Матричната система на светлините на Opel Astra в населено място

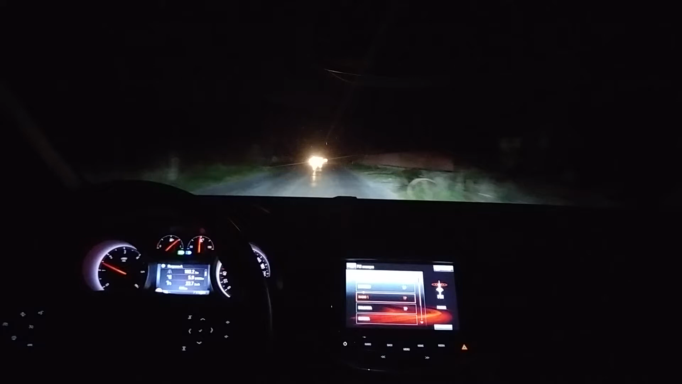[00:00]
И сега влизаме в населено място, но въпреки това, ето свети абсолютно и намали заради този едноокия, който мина. Сега имаме много голям остър Лявзавой.
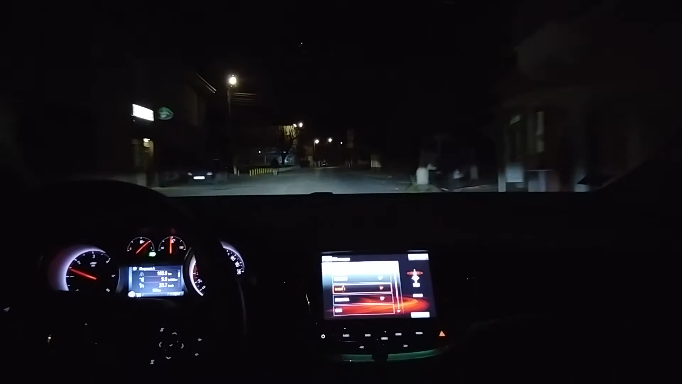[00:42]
Но видимостта наистина е перфектна. Пешеходците се забелязват изключително добре, така че по нашите български кватища, в които често има каруци без никакви обозначения, ето пешеходци в момента, виждат се много добре. Могат наистина да предпазят шофьорите.